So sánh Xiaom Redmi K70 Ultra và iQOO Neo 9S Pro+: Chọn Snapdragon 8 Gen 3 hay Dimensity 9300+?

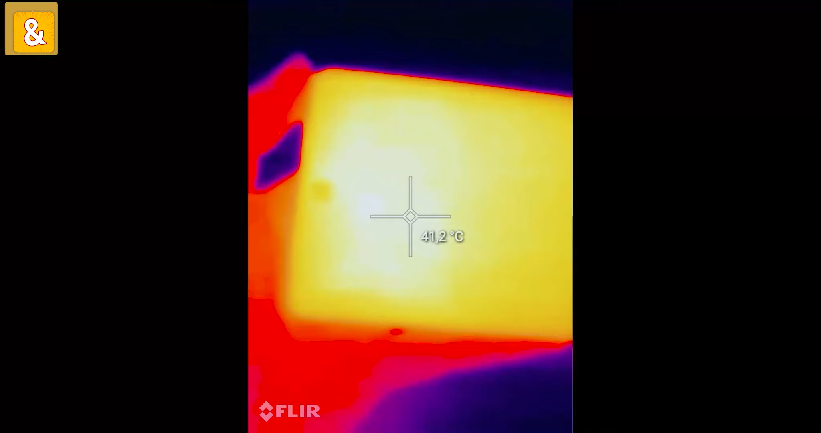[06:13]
On screen: spot 41.2°C
còn IQ Neo 3S Pro thì nhiệt độ nó có mát hơn tầm khoảng từ 2-3 độ C các bạn nhá,